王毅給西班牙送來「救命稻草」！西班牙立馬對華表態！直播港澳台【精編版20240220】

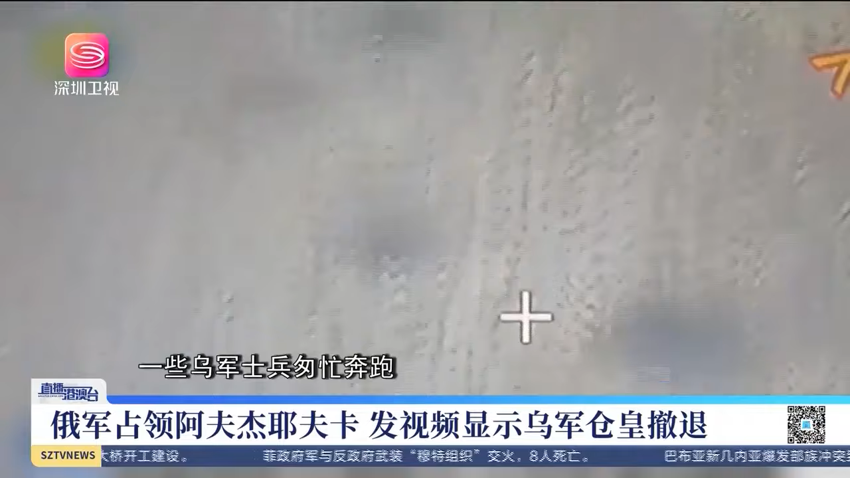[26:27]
乌军士兵匆忙奔跑到处散落武器和军事装备有观察指出